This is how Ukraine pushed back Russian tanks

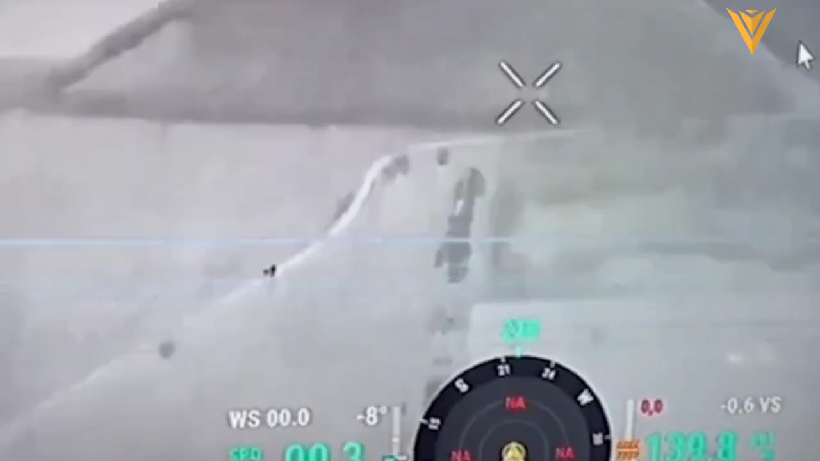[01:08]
a column of 8 Russian armored vehicles, led by T-55s, advanced.